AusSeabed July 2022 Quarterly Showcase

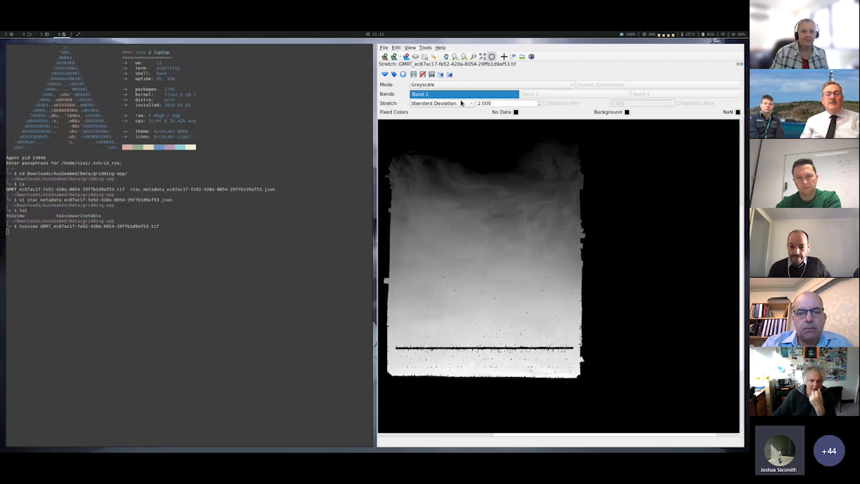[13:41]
There we go. I can put a different stretch on and there's something like that and bang, but yeah, there we go.
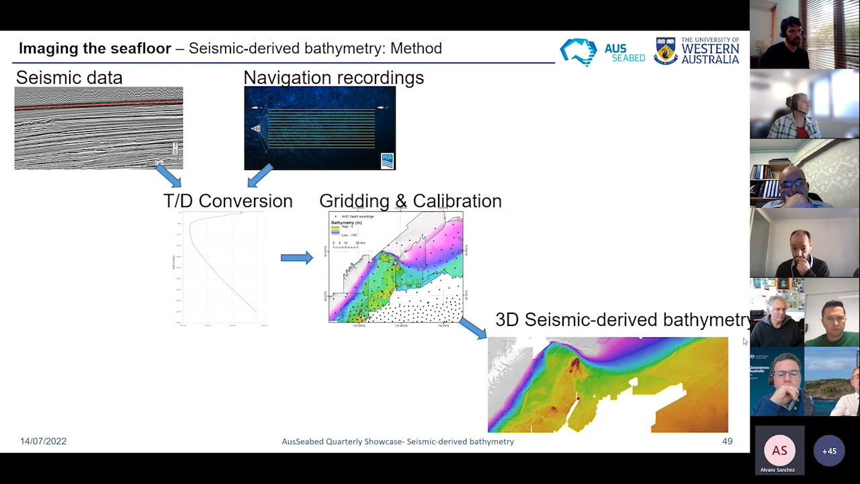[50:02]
It is quite important to do this calibration because there are often vertical offsets between adjacent surveys. And to do these calibrations, we are using the depth soundings from the Australian Hydrographic Office. And once this is done, we have the final seismic derived bath metric. Next. So this is how it looks like over the Bonaparte and Browse basins.